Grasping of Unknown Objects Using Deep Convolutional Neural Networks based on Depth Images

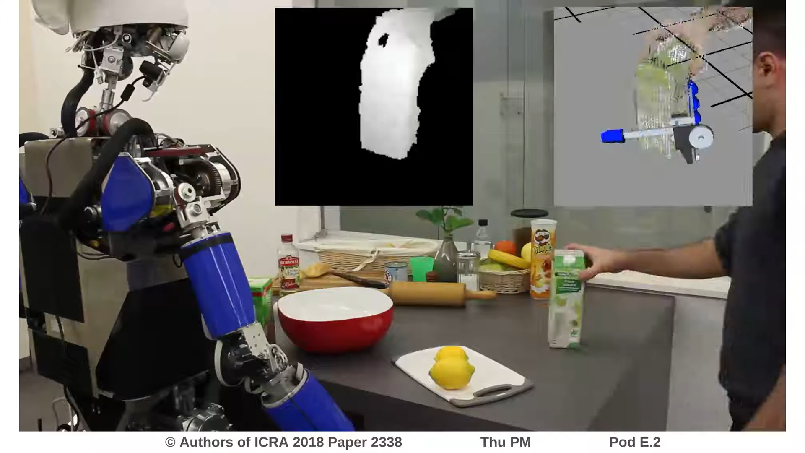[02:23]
The result is an online capable system which generates grasp solutions for a live camera feed, like showcased in the video. The left image shows the segmented camera input, while the right side visualizes the resulting grasp.
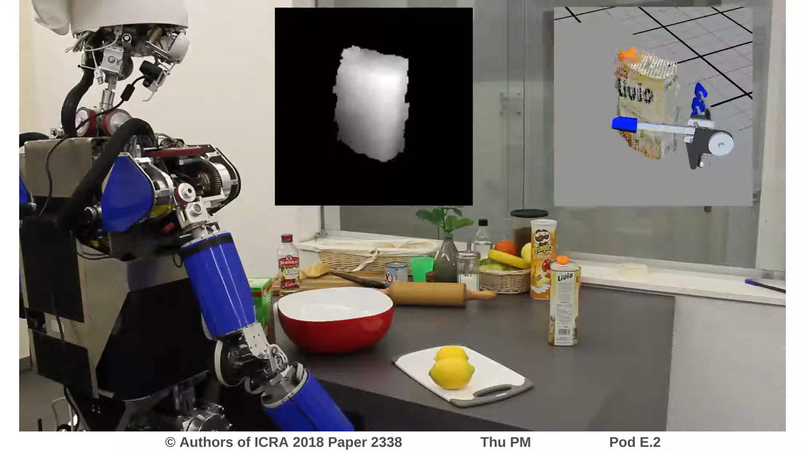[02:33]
The grasp can then be executed by the robot to lift objects off the table.